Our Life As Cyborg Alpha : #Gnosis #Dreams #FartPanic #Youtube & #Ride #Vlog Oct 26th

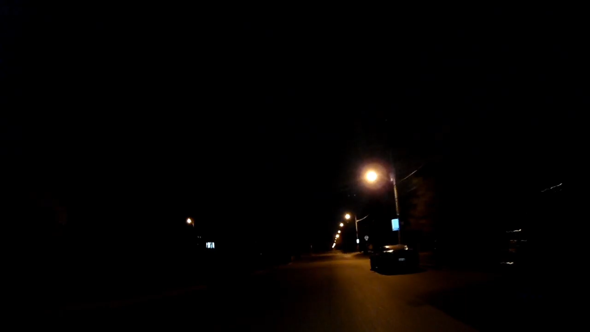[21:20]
it's hitting just about 35 degrees this is a successful two-way passage on a very narrow street cars parked on one side anyway
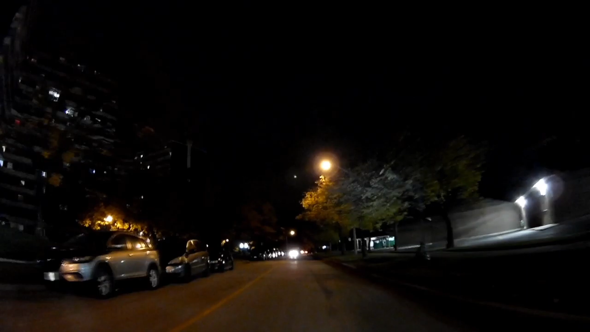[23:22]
And once that occurs then the battery becomes just a level of inoperable. The car coming this way. Let's try to make my ride a little bit smoother here.
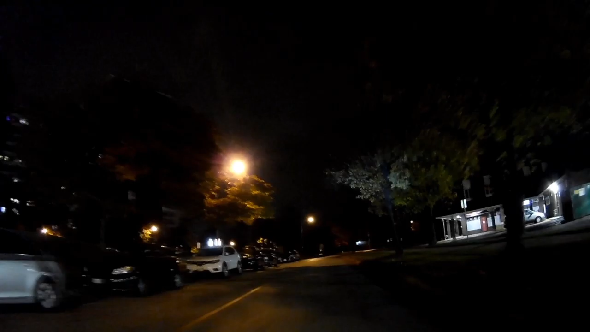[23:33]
Get a little as far as I can to the right to the left. A person passed. This is why these slower speeds are needed on the side streets. In addition to the bumps. You can have opposite traffic and cars parked on the side. It's a little tricky going by. Alright. So now let's do our stop.
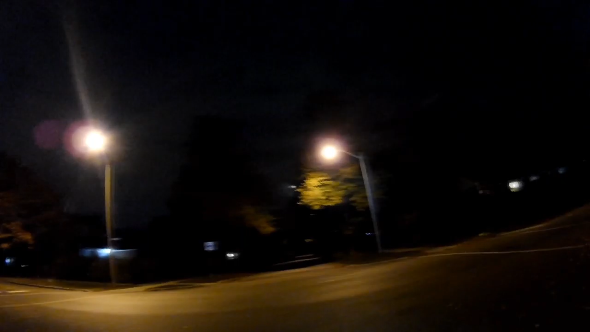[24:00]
Okay. Alright. Again. Watch how I turn the wheel. Right. Hello, t-
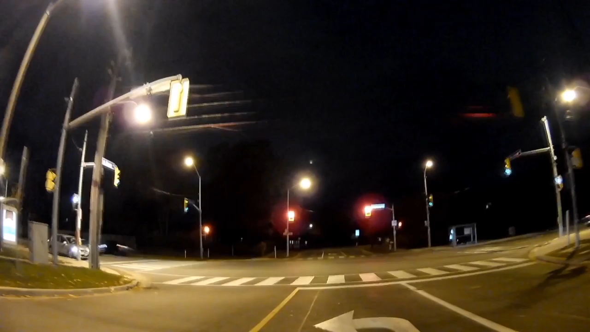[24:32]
Okay gosh. at a stoplight cold weather I'm gonna blow my nose well now that I'm riding if I feel better
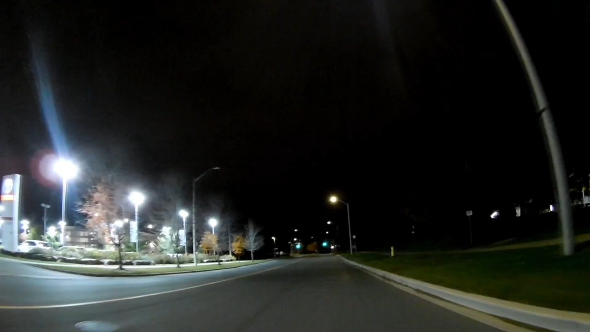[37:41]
and now we're in the home stretch this is this is near the end take a right turn not at this year but the next one it's my street there and uh that will be more or less it that will be our night